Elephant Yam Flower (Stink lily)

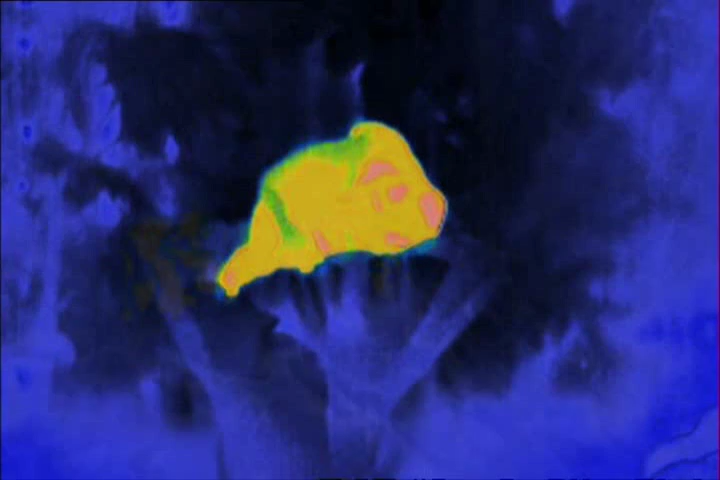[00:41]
A heat-sensitive camera reveals the flower's temperature rising by an incredible 10 degrees Celsius.